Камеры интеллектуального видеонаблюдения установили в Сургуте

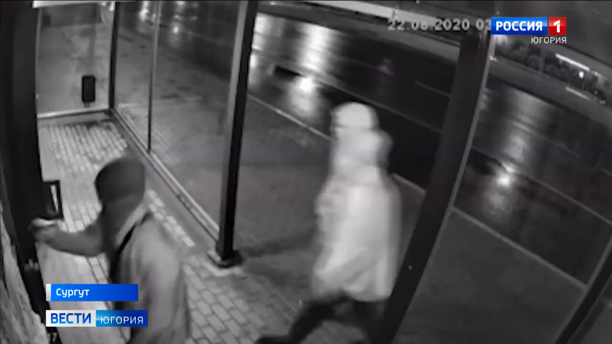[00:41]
Но не всегда удавалось найти нарушителей. Они скрывались под масками. Теперь в арсенале единой диспетчерской службы в Сургуте появились умные камеры.